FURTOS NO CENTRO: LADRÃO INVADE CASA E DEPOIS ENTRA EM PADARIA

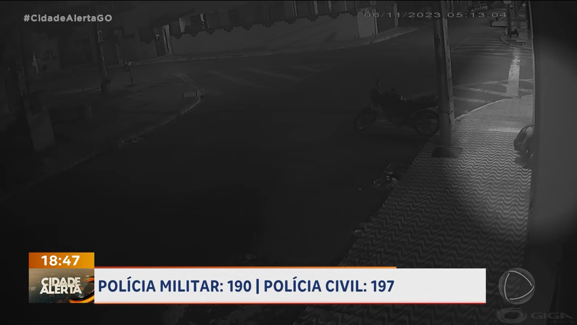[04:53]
Ele tá chupando um pirulito ou ele tá fumando e não parou nem pra furtar? Olha lá, ó, na outra imagem. Acho que ele pegou, foi um pirulito lá, né? Ou acendeu um cigarro?